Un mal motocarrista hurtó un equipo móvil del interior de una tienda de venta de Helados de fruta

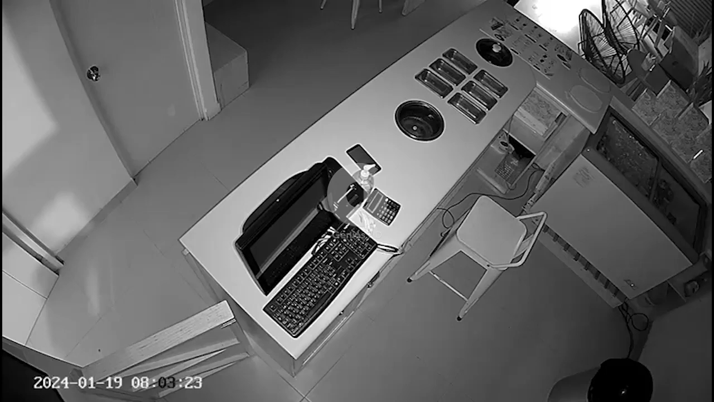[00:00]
Un mal motocarrista hurtó un equipo móvil del interior de una tienda de venta de frutas ubicado en la cuarta cuadra del Girón Serafín Filomeno en la provincia de Moyo Bamba. Aprovechando que el celular se encontraba en el escritorio de recepción, el hurto se registró a las 8 y 3 de la mañana. La propietaria del negocio habría contratado los servicios al motocarrista para que transporte cajas de frutas. Al llegar al lugar, la mujer solicitó apoyo al motocarrista para que le ayude a meter las cajas de frutas al interior del inmueble y al momento de regresar cogió el equipo móvil y lo escondió entre sus pertenencias.